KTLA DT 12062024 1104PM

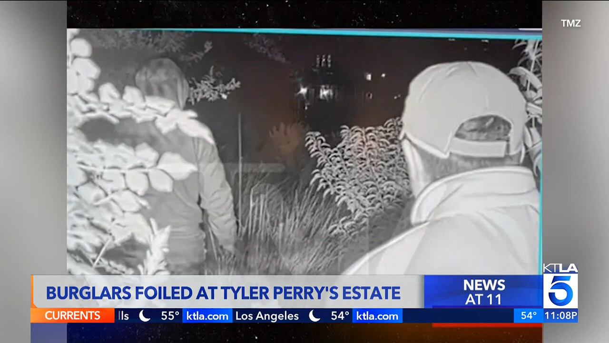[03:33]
Perry's on-site security reportedly spotted the trespassers through thermal imaging and chased them off property.